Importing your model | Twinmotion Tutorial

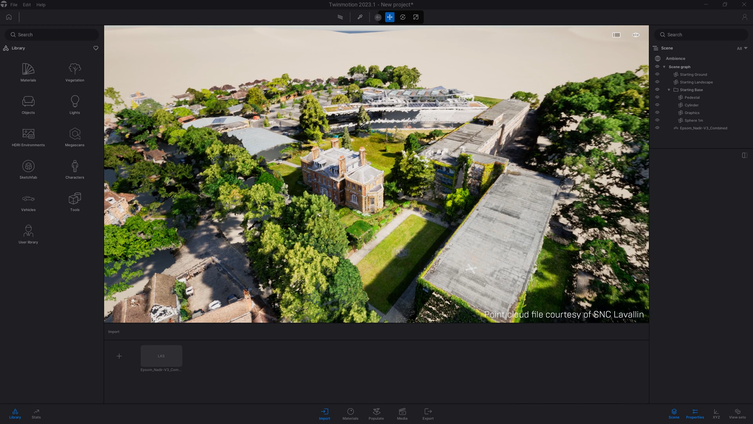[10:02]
Same thing here, I'm going to select on the point cloud file. And as I said, here now you have some options. So you can change the size of the point.
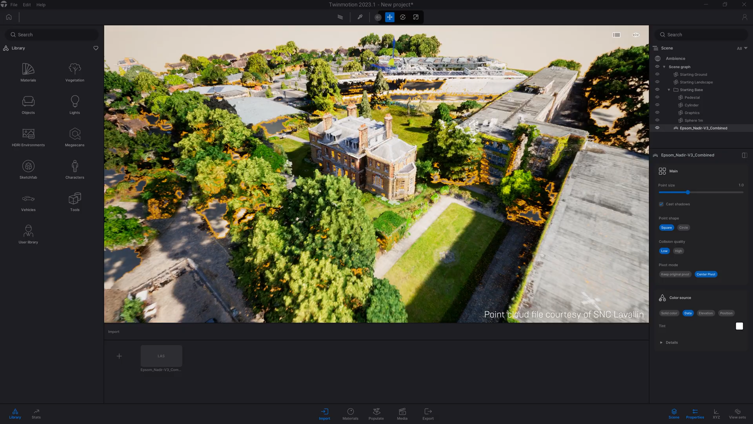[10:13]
So let me actually come a bit closer to our house here.
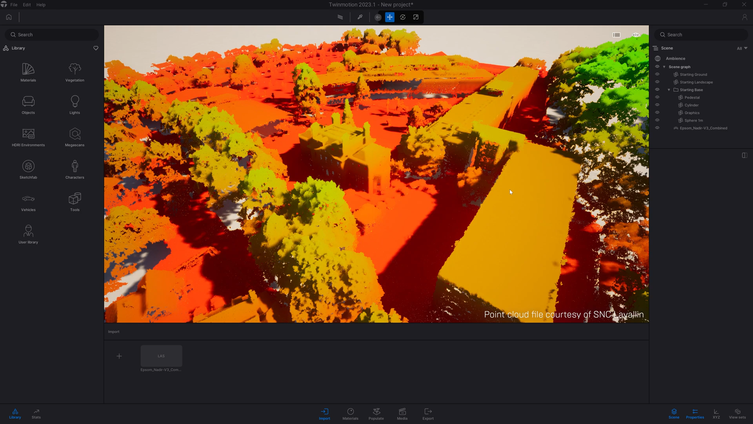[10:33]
Finally, the last thing I wanted to mention in the tutorial is that you don't need to come to the dock here and expand that dock panel.